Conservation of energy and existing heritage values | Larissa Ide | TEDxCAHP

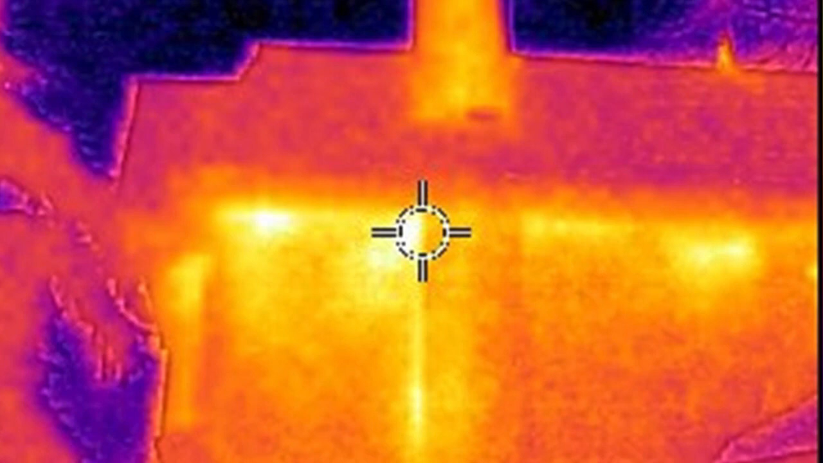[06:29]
the heat movement through the house and identify problem areas.